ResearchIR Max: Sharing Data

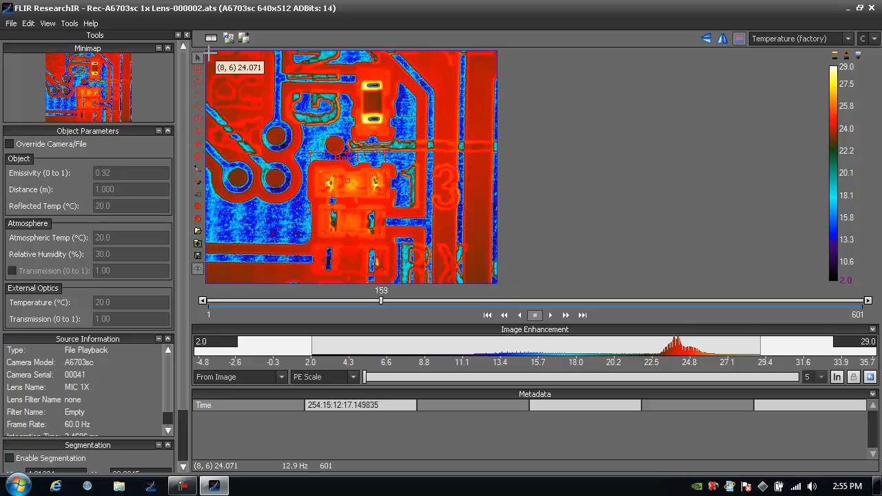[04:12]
So I'm going to create a box file and add a stats viewer that I'll dock. I'm also going to grab a temporal plot here. And I'm going to click on the image and add a histogram.